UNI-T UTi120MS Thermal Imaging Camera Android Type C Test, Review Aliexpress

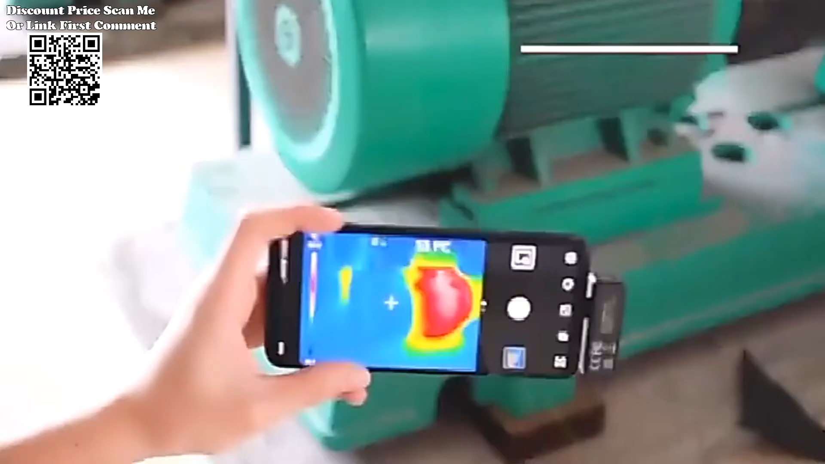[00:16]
Among these, the unit TU-TI-120MS stands out with its impressive specifications,
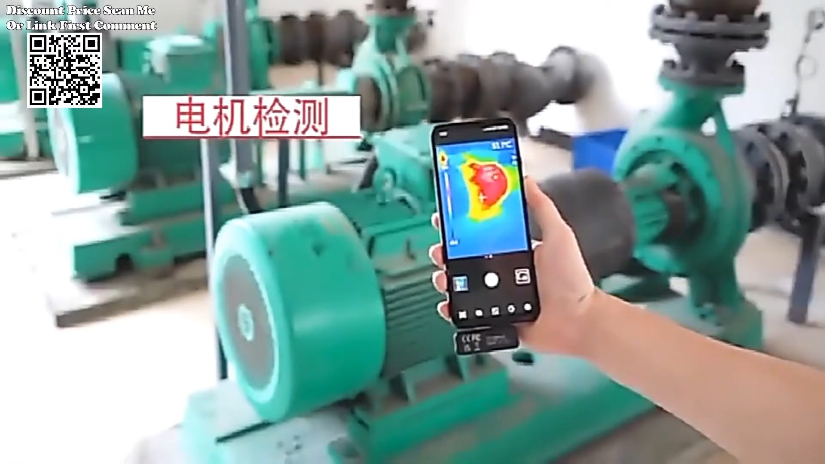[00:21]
making it a valuable asset for professionals in fields ranging from maintenance and inspection to research and development.
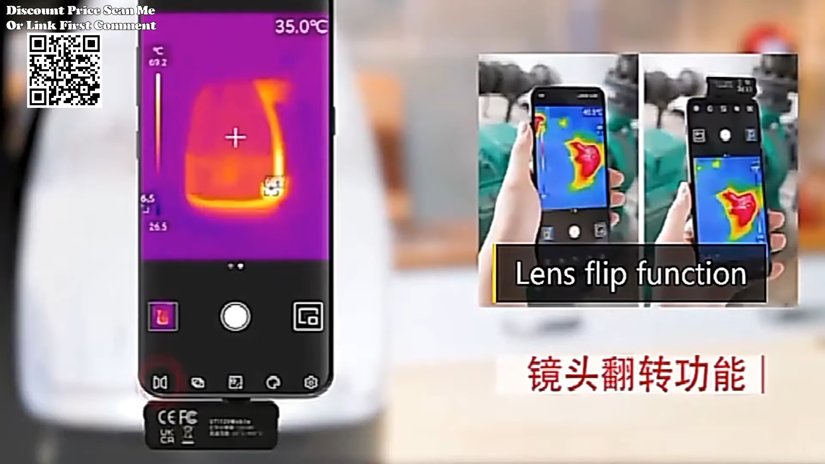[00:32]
On screen: spot 35.0°C
In this article, we delve into the key features of the UTI-120MS shedding light on its temperature measurement range,
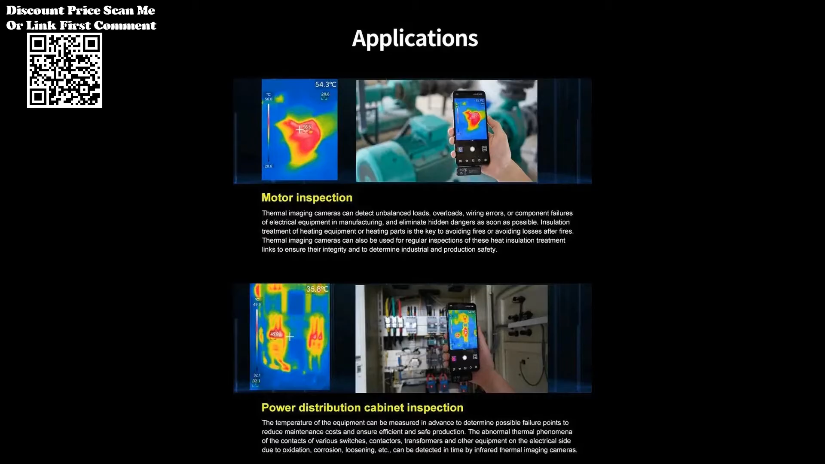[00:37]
infrared resolution, field of view angle, and frame rate.
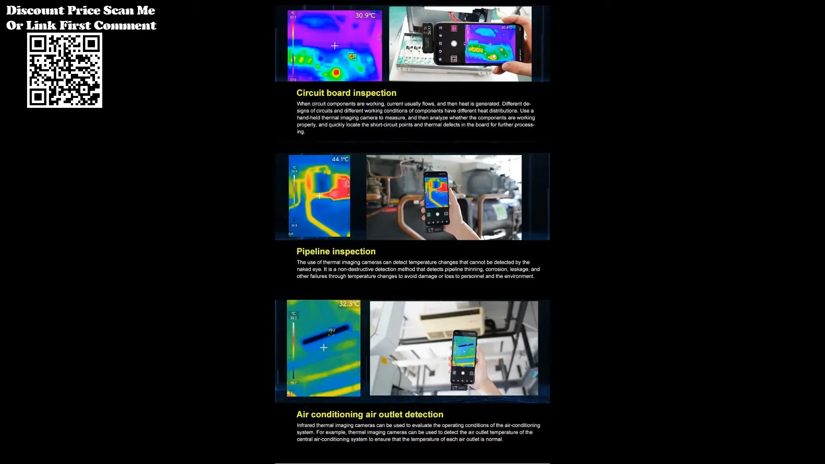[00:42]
One of the standout features of the unit TU-TI-120MS thermal imaging camera is its broad temperature measurement range
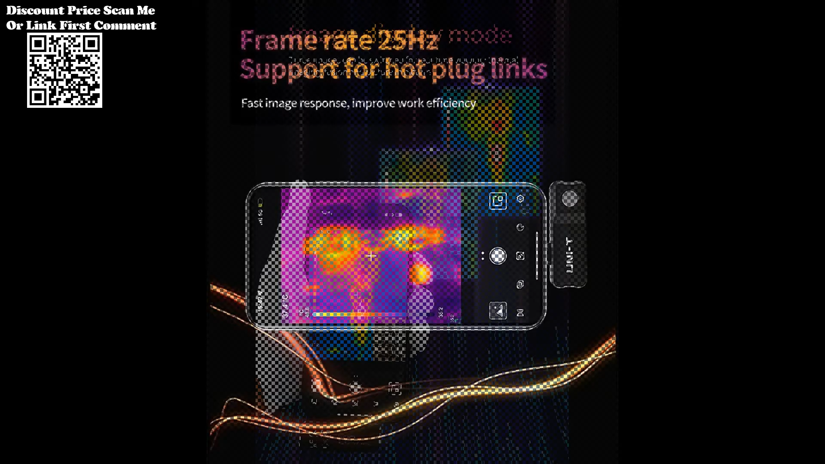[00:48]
spanning from minus 20 degrees centigrade to 400 degrees centigrade.
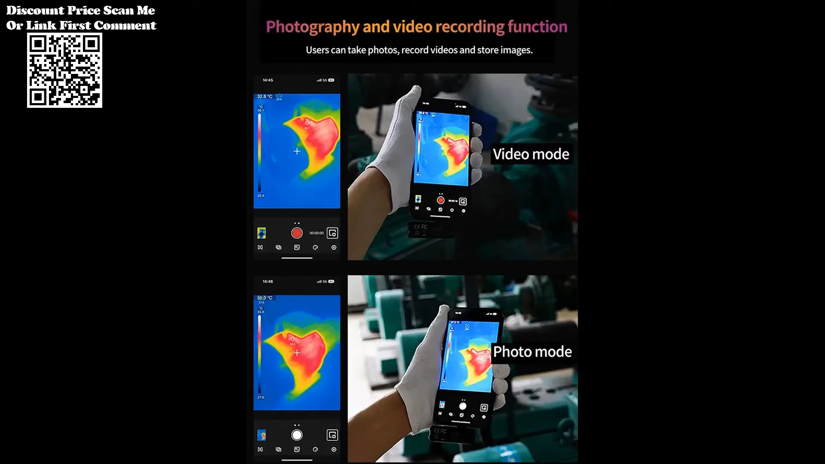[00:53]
This expansive range makes the camera suitable for a myriad of applications.
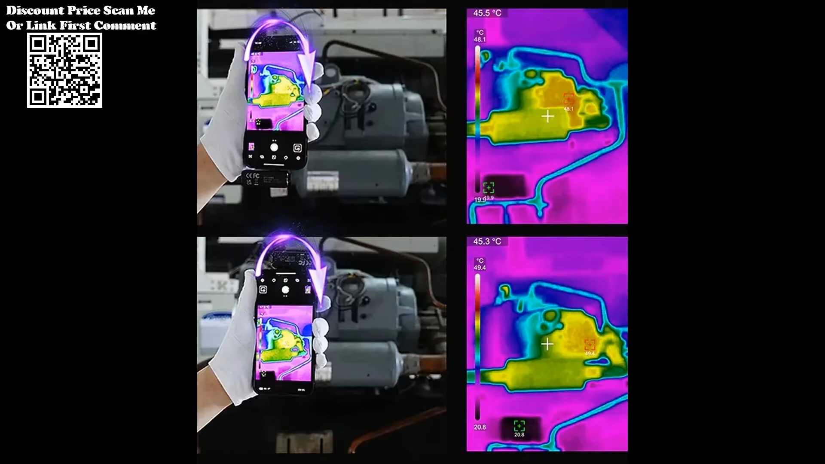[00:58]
Whether it's identifying heat anomalies in electrical systems, detecting energy inefficiencies in buildings, or monitoring industrial machinery,
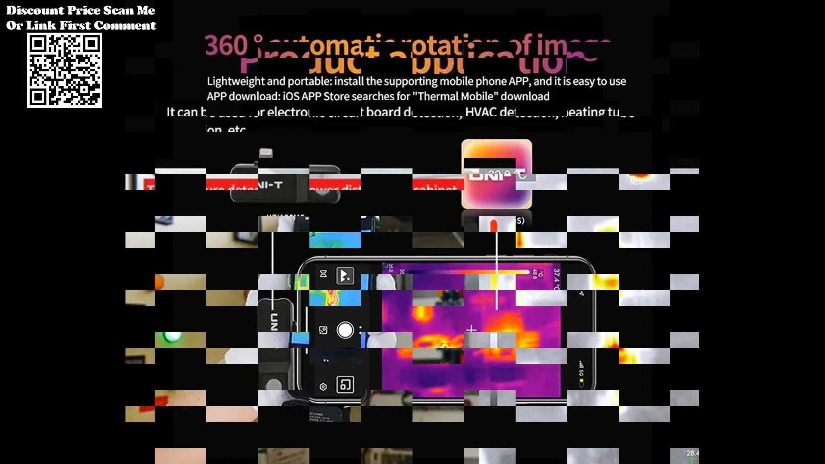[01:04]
the UTI-120MS offers unparalleled versatility.
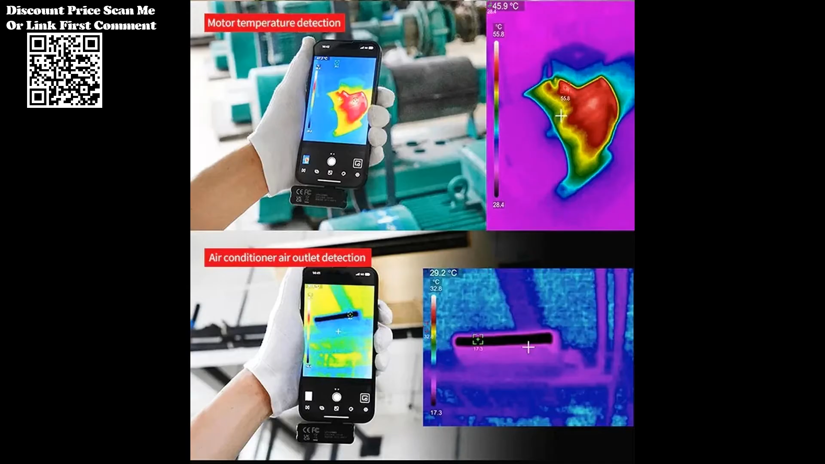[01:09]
The ability to capture thermal data across this extensive temperature spectrum enhances its utility in diverse environments and scenarios.
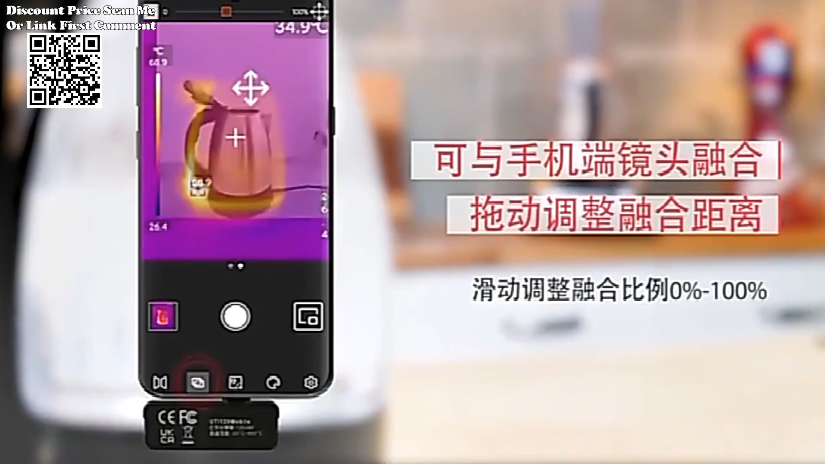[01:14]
The clarity and precision of thermal images are crucial for effective analysis and decision-making. The UTI-120MS boasts an infrared resolution of 120x90 signifying the number of pixels used to construct thermal images.
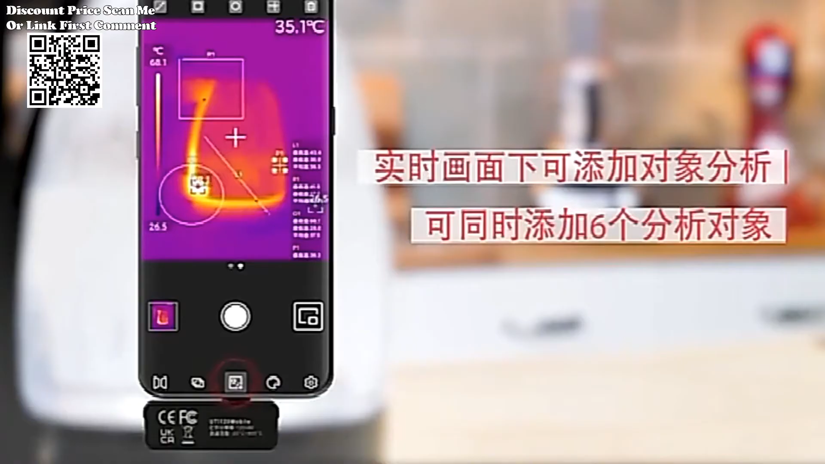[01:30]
This resolution allows for detailed and accurate thermal imaging enabling professionals to identify subtle temperature variations that may indicate potential issues.
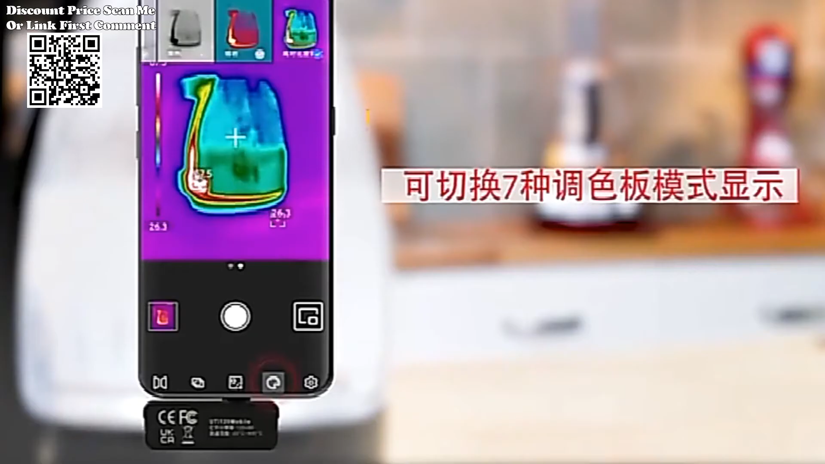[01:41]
Whether inspecting intricate electronic components or conducting thermal surveys of large areas, the high resolution of the UTI-120MS ensures that no thermal irregularity goes unnoticed.